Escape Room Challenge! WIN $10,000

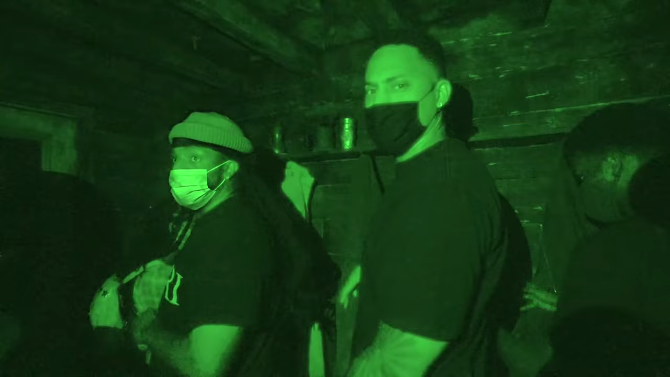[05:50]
Rather sinister, isn't it? This shit moves. This ground is moving.
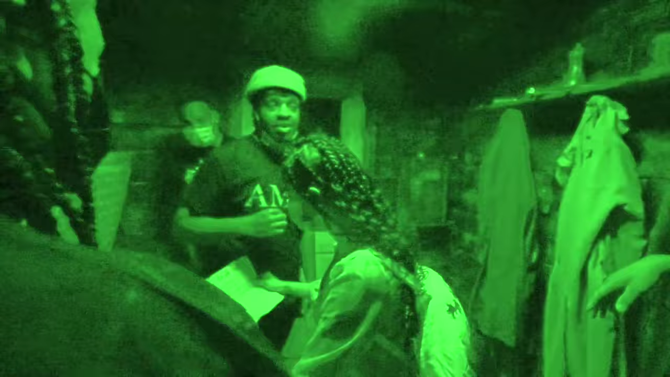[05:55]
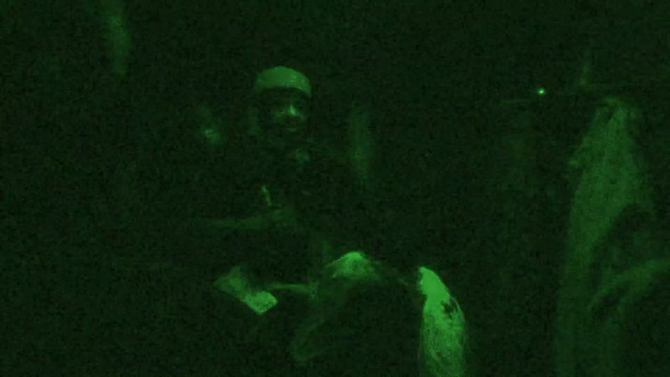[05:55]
I just want a light. Oh. Yeah, I see a hole down there.